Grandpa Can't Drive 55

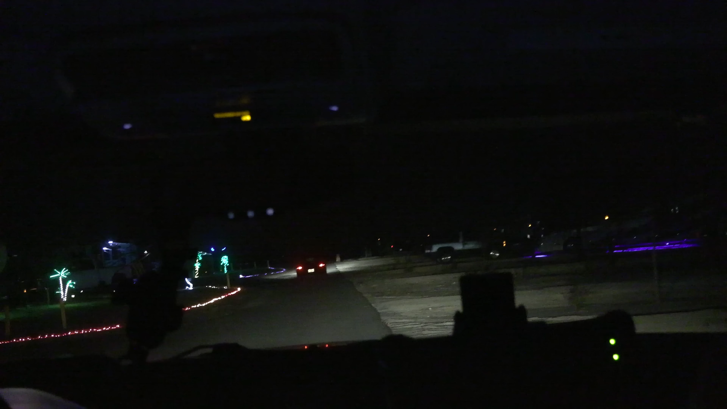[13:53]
He made the loop all the way around the outside. So he's on that, uh, that other exit, you know, the other loop all the way over by our trailers. Yeah, is he heading out towards me? He should be coming right at you.
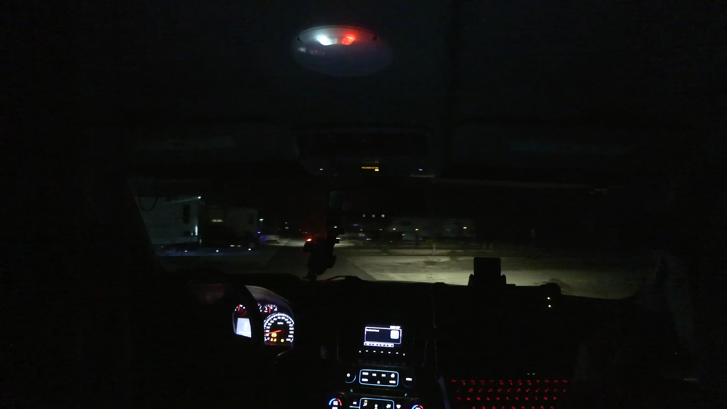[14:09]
We're going to go. Another 300 yards and come around the curve to the right and he should be coming right at you. Nice and easy. Let him go. I don't want him to get antsy and start speeding.
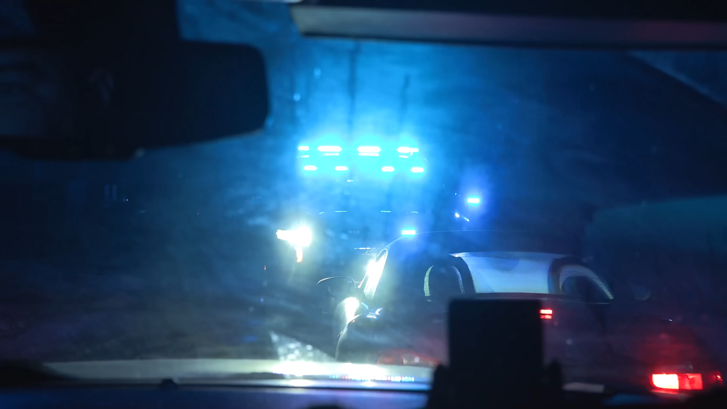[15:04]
Yeah, I got him squeezed in hard.